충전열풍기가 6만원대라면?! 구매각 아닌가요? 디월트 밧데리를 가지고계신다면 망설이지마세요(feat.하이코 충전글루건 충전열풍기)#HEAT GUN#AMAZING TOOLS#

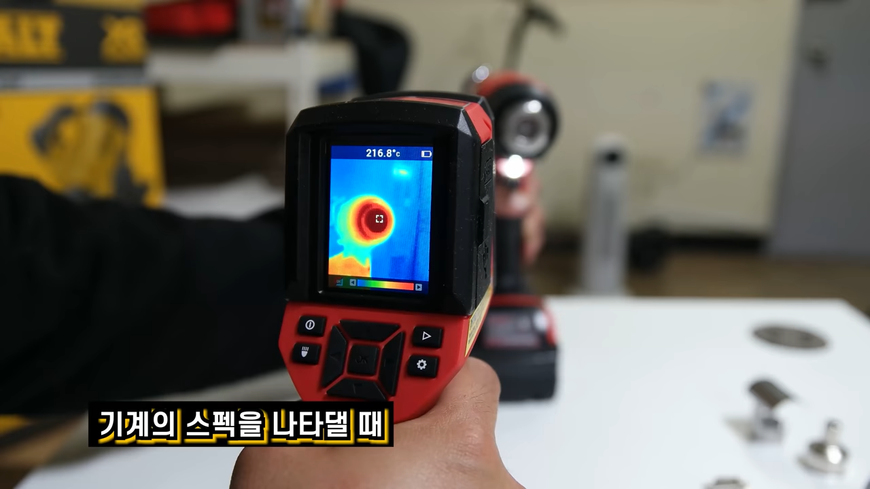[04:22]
On screen: spot 216.8°C
기계의 스펙을 나타낼 때 조기 자체에서 바람이 높은 온도로 나오더라도 지금 공중에다가
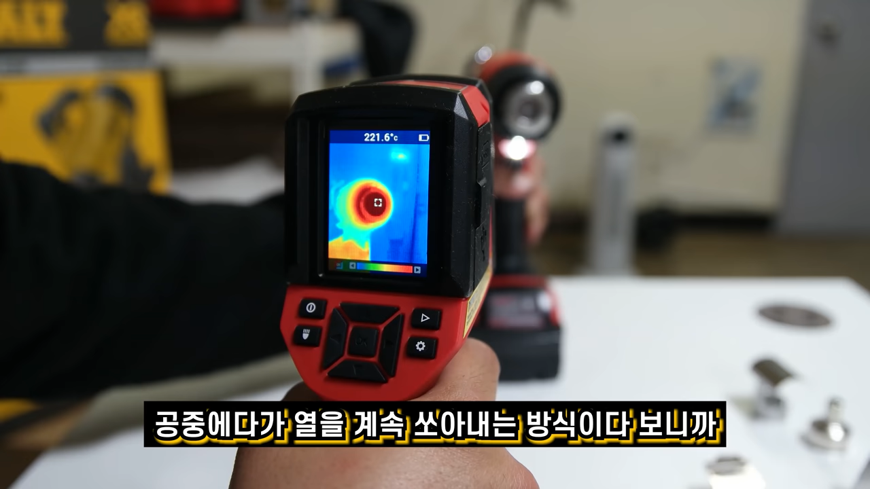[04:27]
열을 계속 쏘아내는 방식이다 보니까 일단 220도, 자 여기 체크해 볼게요.
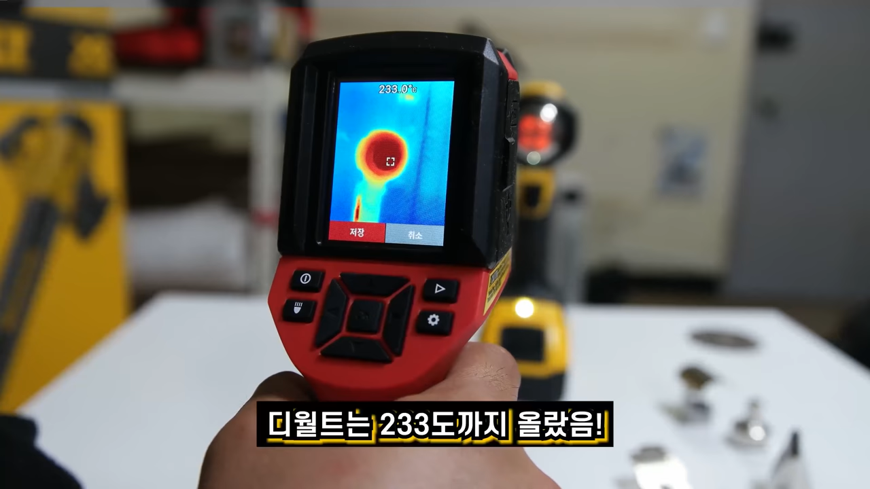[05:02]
233도까지 올라갔습니다. 233도까지 자 그 다음에 자 다음은 하이코 제품인데 하이코 제품 같은 경우는 요게 1단이고요.
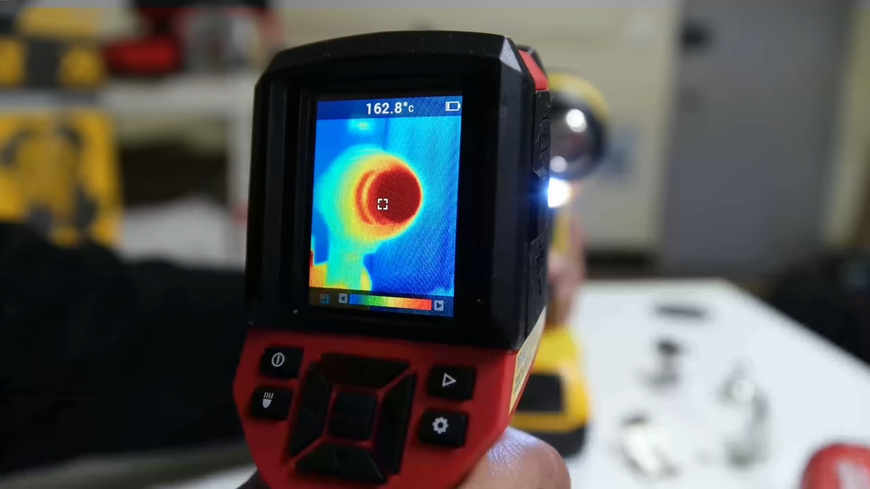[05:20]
On screen: spot 162.8°C
이게 지금 공중에다가 바람을 계속 내뿜는 행위다 보니까